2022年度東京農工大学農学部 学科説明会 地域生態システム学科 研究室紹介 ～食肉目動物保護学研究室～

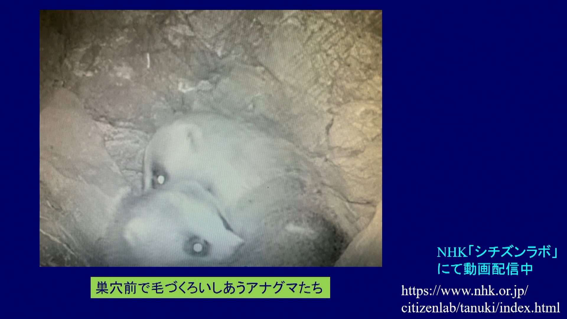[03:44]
これは撮られた画像の一部なんですけど巣穴の前でアナグマの大人が毛づくろし合ってずっと夜になると佇んでいるということが分かったりするんですけれどもそう
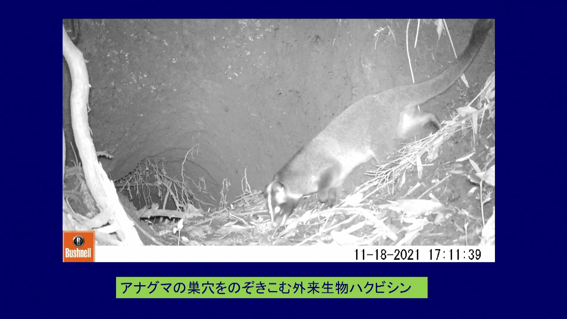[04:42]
ですがちょっと問題点などもあってこれはハクビシンなんですけど外来生物なんですねアナグマの巣穴なのに私は学生時代からモニタリングして30年間もずっとアナグマを一生懸命使っているのにこういう外来生物がすごく日本のあちこちで増えているんですねなぜアナグマの巣穴なのところにハクビシンが来るのか調べています